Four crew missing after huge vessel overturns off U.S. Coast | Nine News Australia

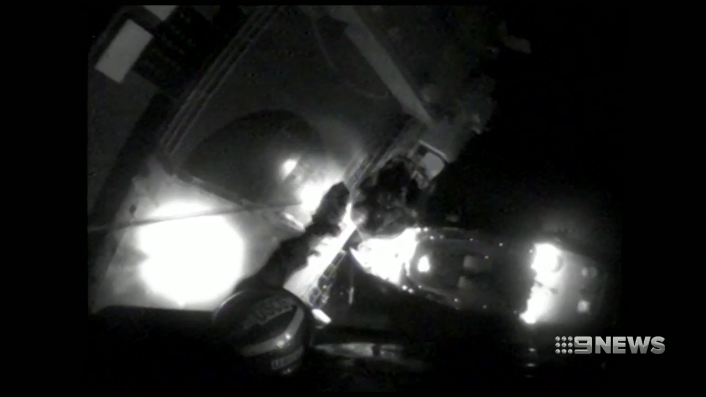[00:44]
Its chopper crew starts winching people off the flipped vessel. Do you want me to back off from here, is this a good position? You can back off if you need it, but we're in a good position. Rescuers contending with flames and thick smoke from the cargo area. And bring a similar survivor inside the cabin. Roger.